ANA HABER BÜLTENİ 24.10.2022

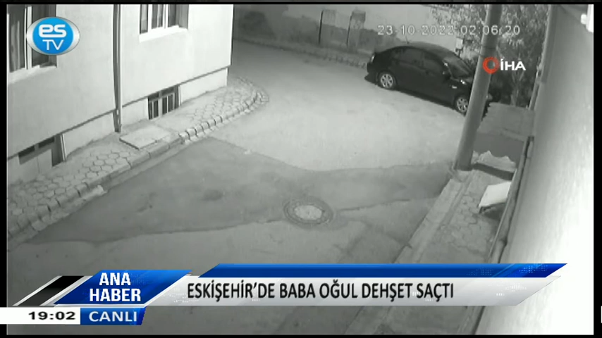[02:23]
İlk erkeğe daha sonra motosikletle Ramazan Karakuş'un ikametine giderek evini ateşe verdi. Şüphelinin camlara yanıcı madde dökerek evi ateşe verdiği anlar güvenlik kamerasına yansıdı. Alevlerin kendiliğinden etkisini yitirmesiyle kısa sürede söndürülen yangın sebebiyle evde maddi hasar meydana geldi.